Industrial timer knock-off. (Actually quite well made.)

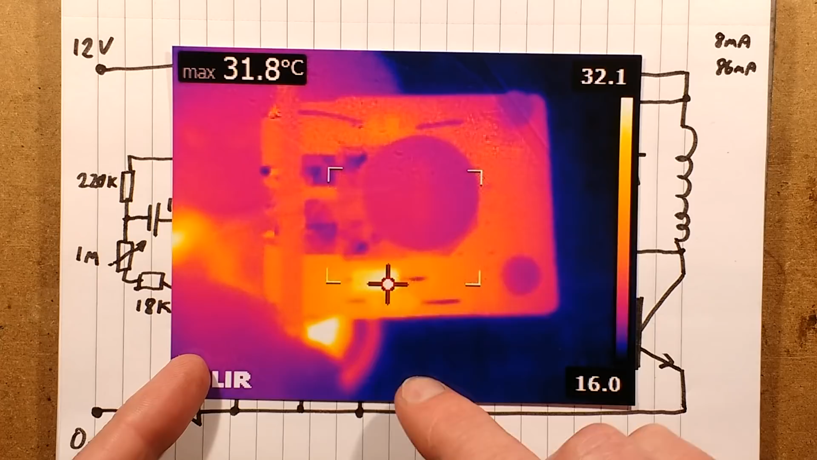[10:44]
On screen: max 31.8°C
It's negligible. It's quite a low heat.
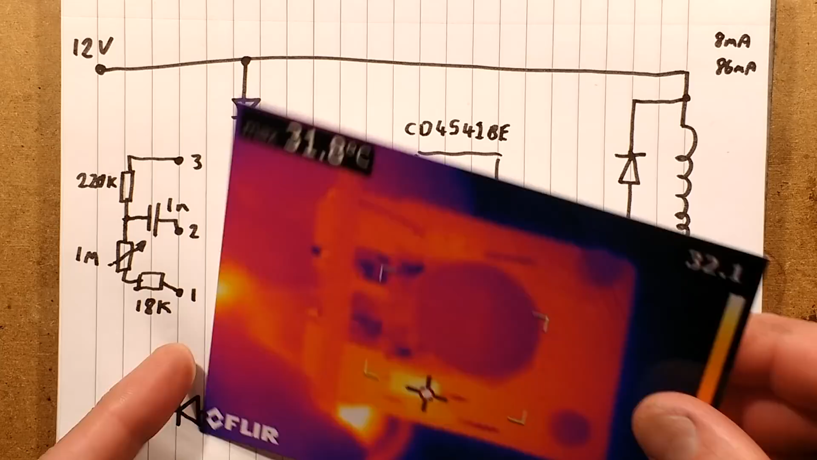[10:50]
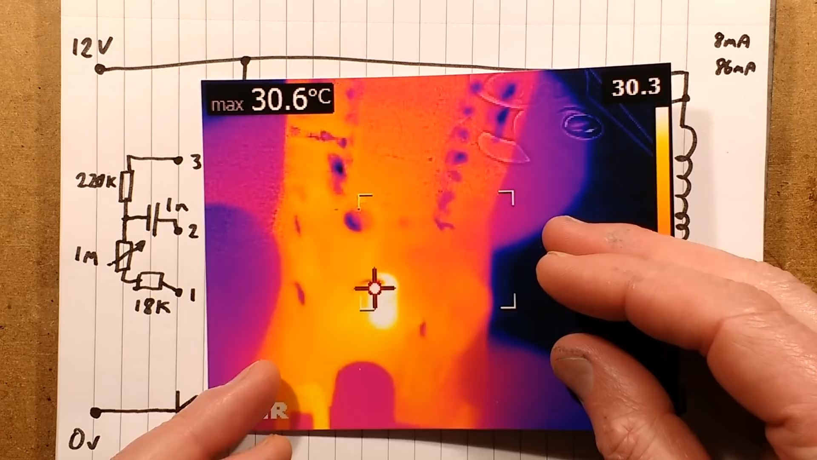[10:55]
On screen: max 30.6°C
The hottest component on the actual other circuit board is a diode.
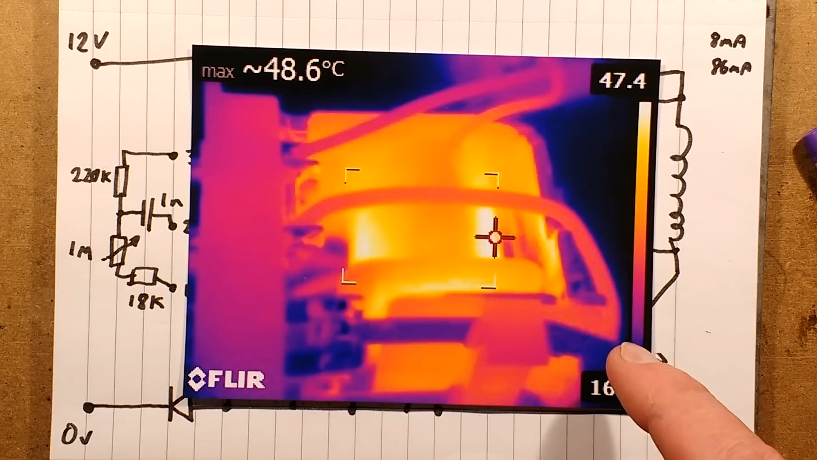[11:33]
On screen: max 48.6°C
48 degrees Celsius here. Which, again, it's not that bad.
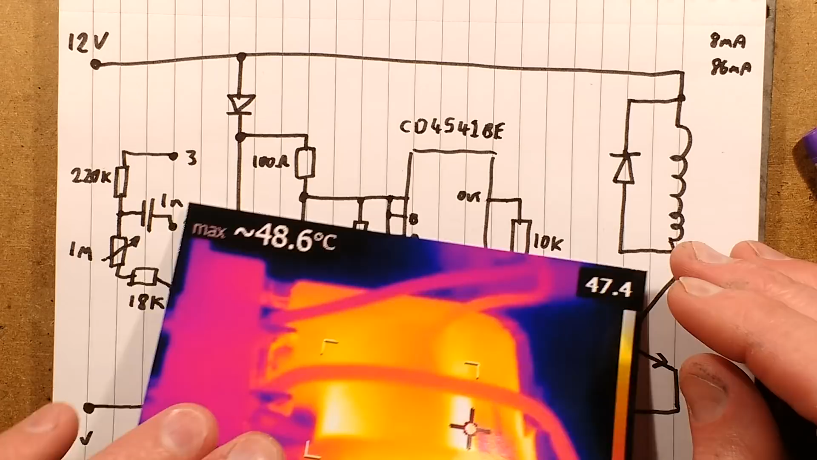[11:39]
On screen: max 48.6°C
I'm wondering if the 24 volt ones would actually get a lot hotter in the sense that ultimately they would probably use a higher value of resistor.